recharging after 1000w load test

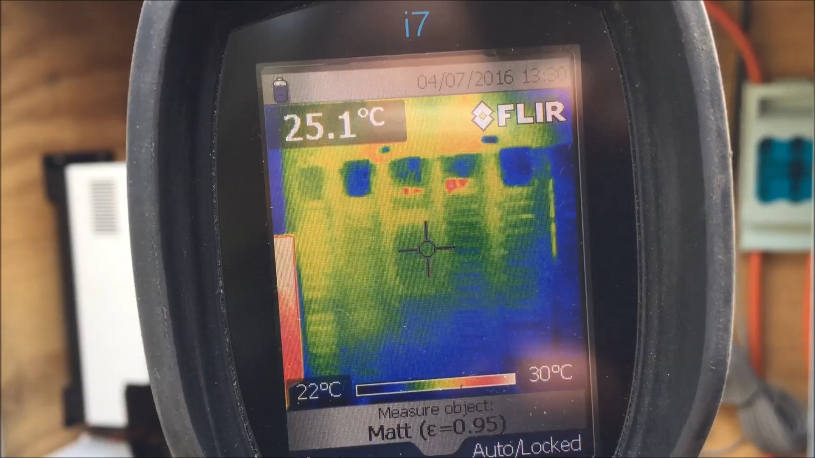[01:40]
On screen: spot 25.1°C, scale top 30°C, scale bottom 22°C
So you can see from in between 22 and 30 degrees. So it's not much different from yesterday.
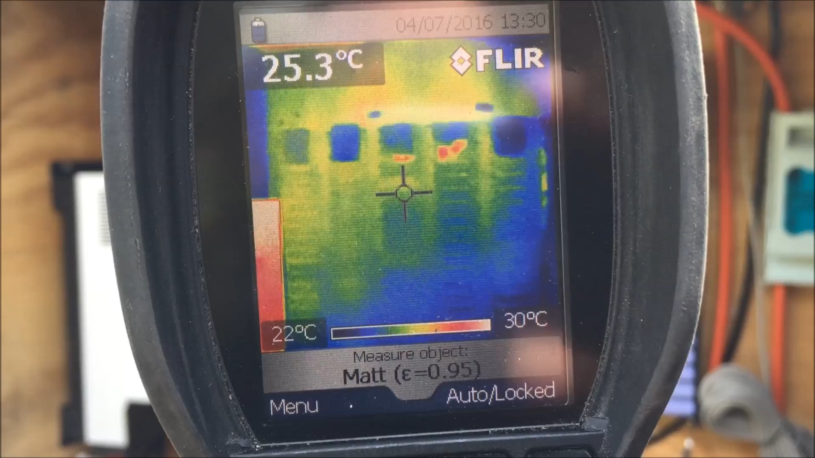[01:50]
On screen: spot 25.3°C, scale top 30°C, scale bottom 22°C
There's no heat there at all. Where that red is there, that's 26 degrees.
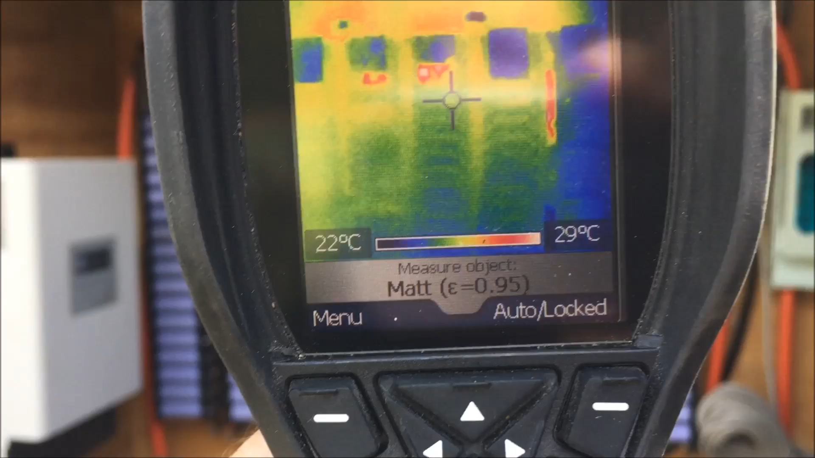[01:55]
On screen: scale top 29°C, scale bottom 22°C
That's actually...
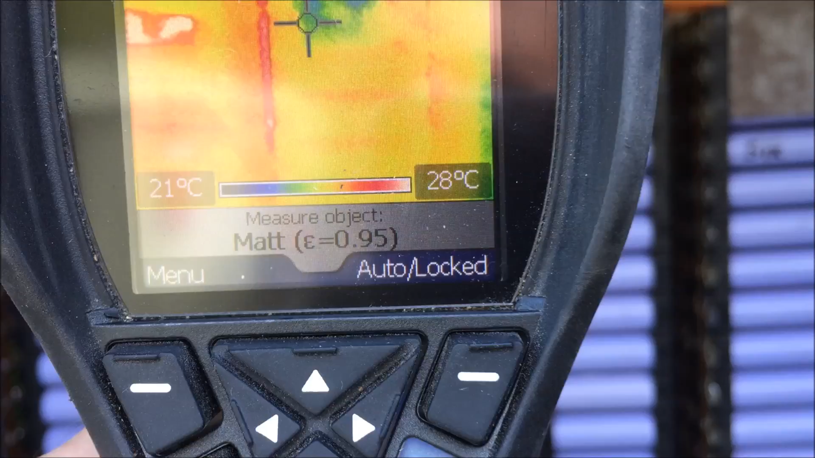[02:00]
On screen: scale top 28°C, scale bottom 21°C
That's the mount, so it's not even the batteries themselves that are hot.
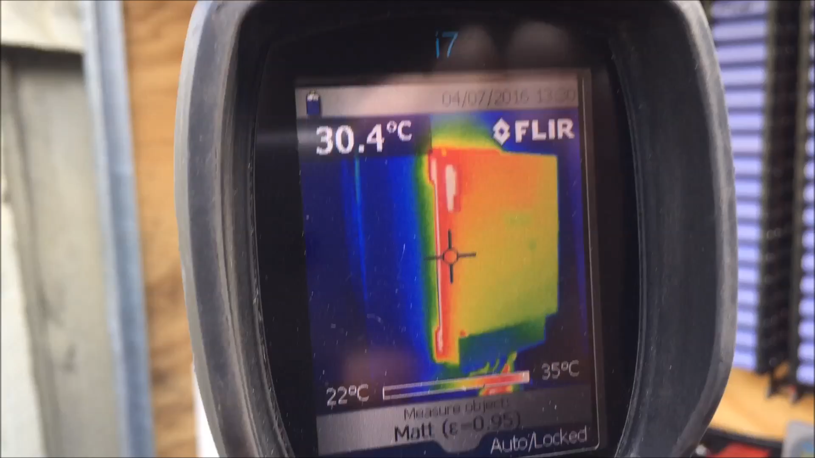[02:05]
On screen: spot 30.4°C, scale top 35°C, scale bottom 22°C
But the charge control, on the other hand, she's a little bit warm.
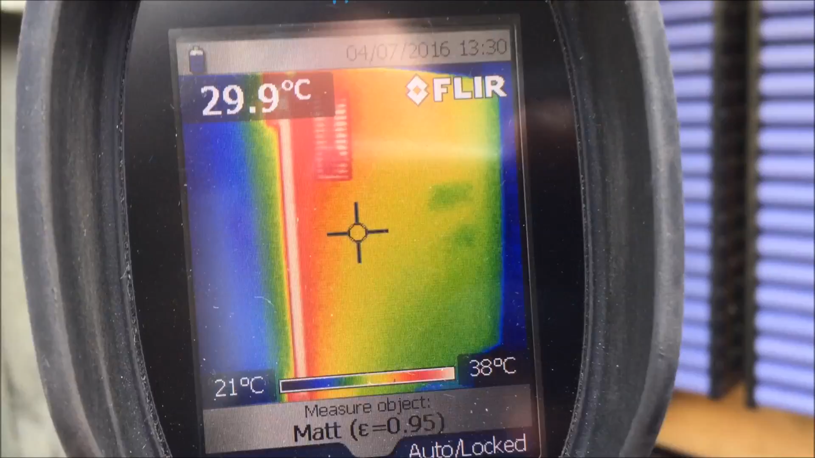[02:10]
On screen: spot 29.9°C, scale top 38°C, scale bottom 21°C
Cranking away.
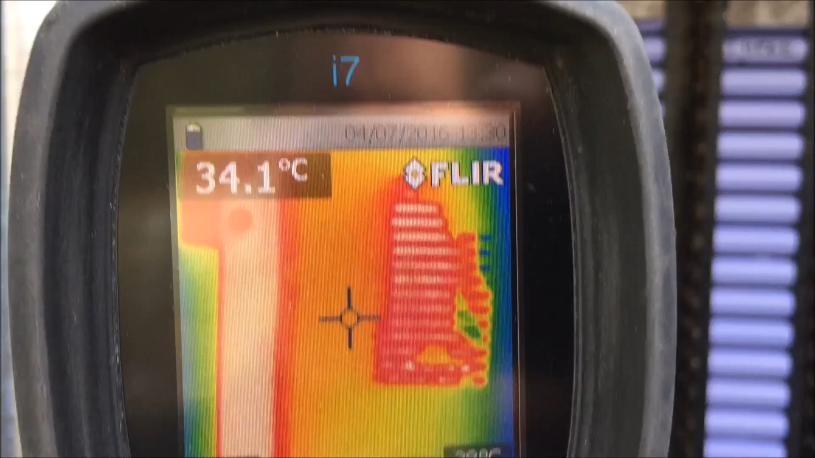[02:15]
On screen: spot 34.1°C
You can actually see through the vents in the side there, where the heat is.
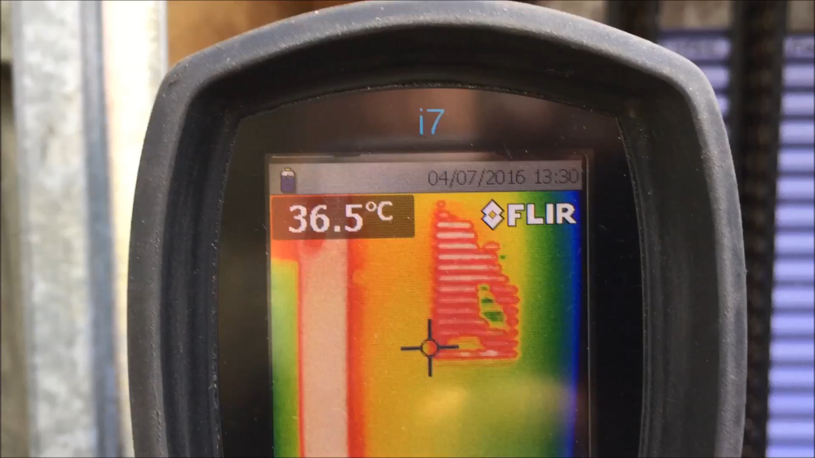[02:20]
On screen: spot 36.5°C
It's kind of cool.
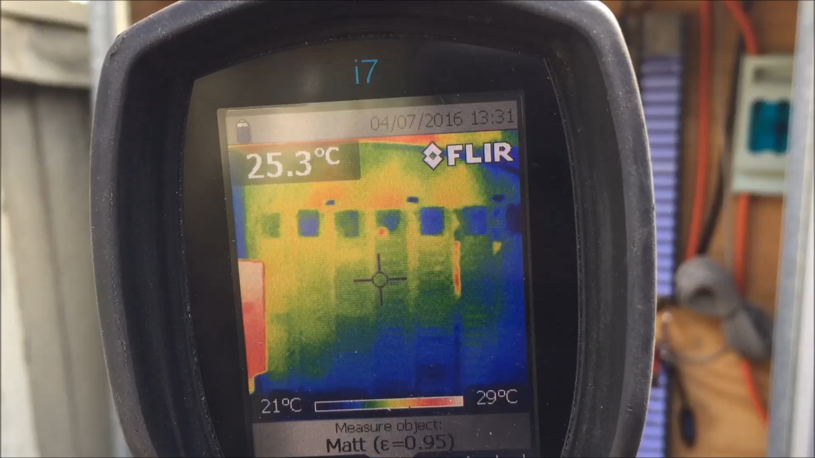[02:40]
On screen: spot 25.3°C, scale top 29°C, scale bottom 21°C
You've got to hold it still to get a real reading, but you can see that there's no heat in those cells at all. Bloody fantastic. Anyway, YouTube, thanks again. I'll see you later.